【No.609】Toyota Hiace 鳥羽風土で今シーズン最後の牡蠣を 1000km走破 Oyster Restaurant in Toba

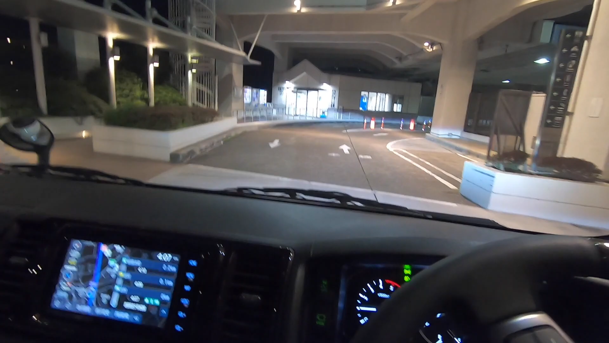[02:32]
まあ当然ですけど まだ真っ暗ですね
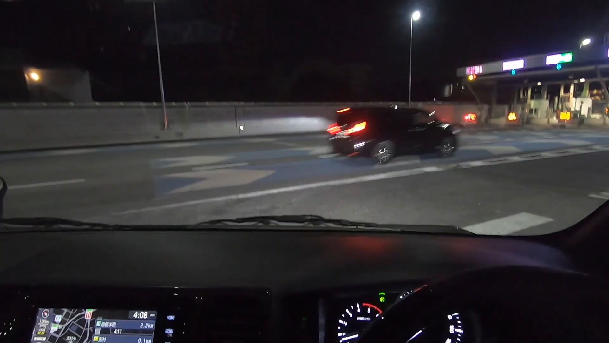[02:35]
一応ね 昼までには着く予定なんですけどね